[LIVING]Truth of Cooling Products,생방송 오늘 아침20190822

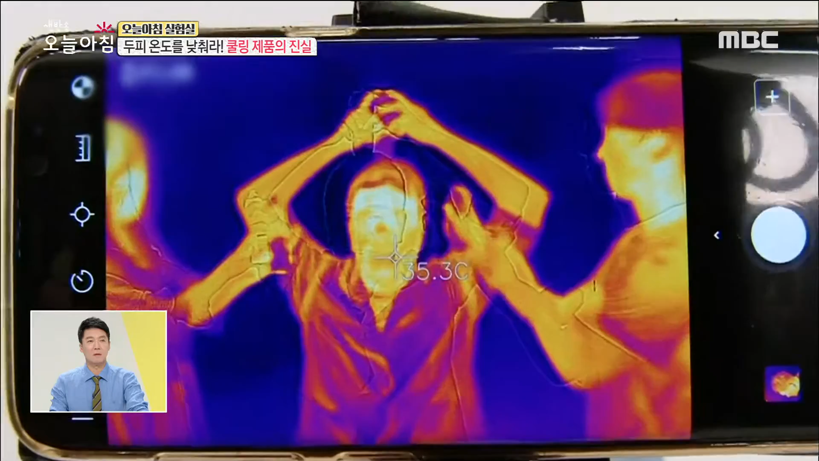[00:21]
On screen: spot 35.3°C
둘, 셋! 소리만 들어도! 색깔 변하는 거 보이죠?
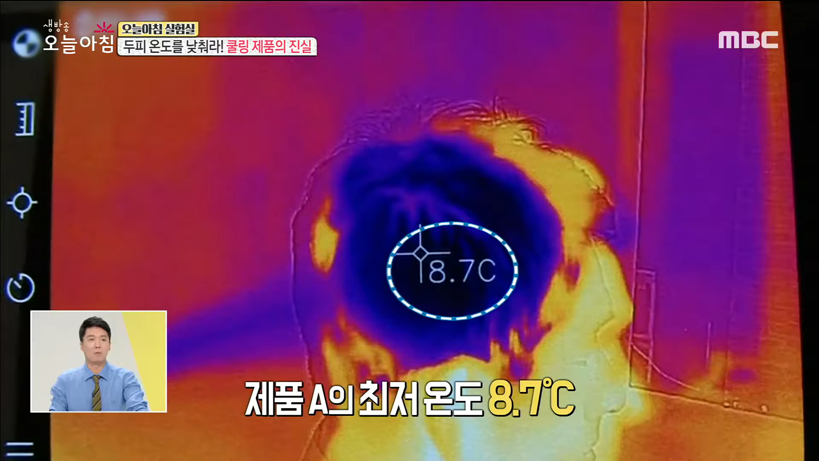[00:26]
첫 번째 체조 온도 8.7도, 25도 떨어진 거고요. 두 번째 접촉형 보조, 3도입니다.
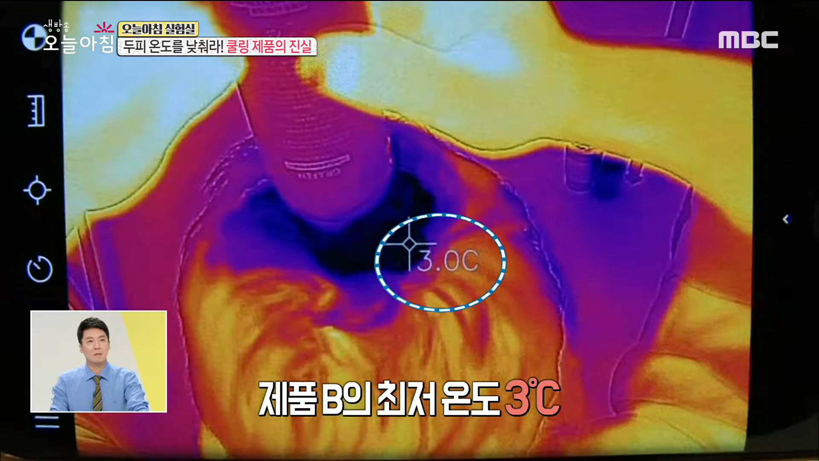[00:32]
30도가 떨어진 거예요. 세 번째도 온도가 2도까지 떨어졌습니다, 2.4도.
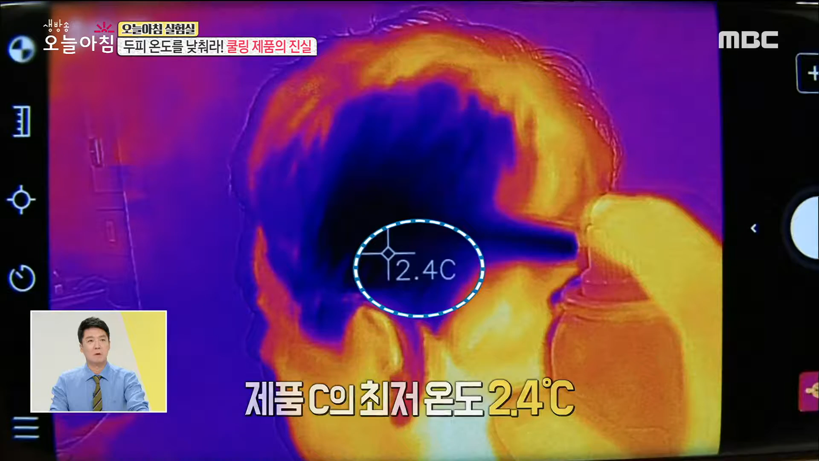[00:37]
On screen: spot 2.4°C
뿌리는 순간은 머리가 깨질 것 같은 시원함, 극강에. 효과 확실하네요. 순식간이지만 두피 온도가 뚝 떨어집니다.